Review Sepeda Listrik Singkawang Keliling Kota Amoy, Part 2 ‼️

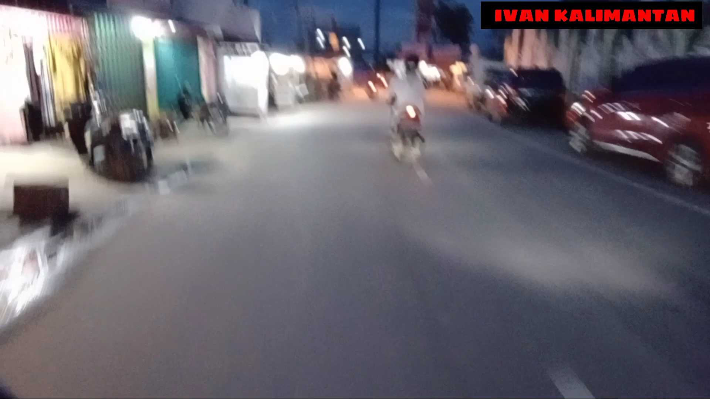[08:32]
Kita mau coba belok, belok ke kiri. Oke. Oke, kita sudah masuk di Taman Burung.